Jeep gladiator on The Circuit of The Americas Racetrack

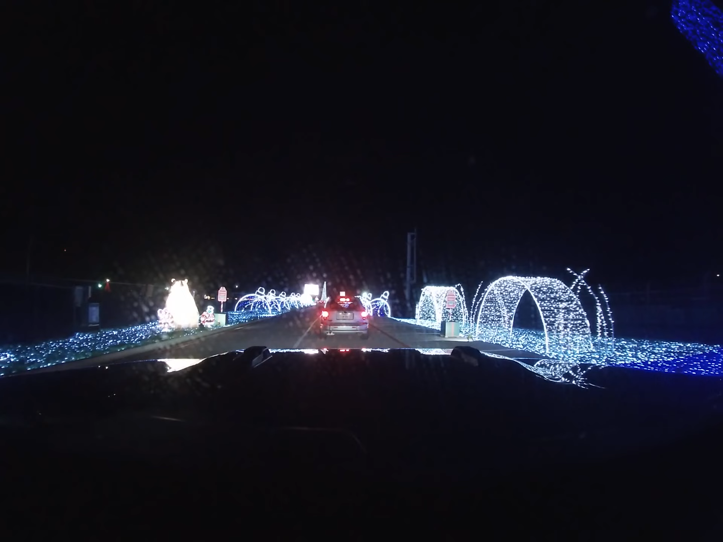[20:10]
No, no, no, no, no. That's a big polar bear. That's a big bear up there. In fact. I feel like he's watching me. Oh, his eyes just moved. Oh, no. Although that is kind of scary.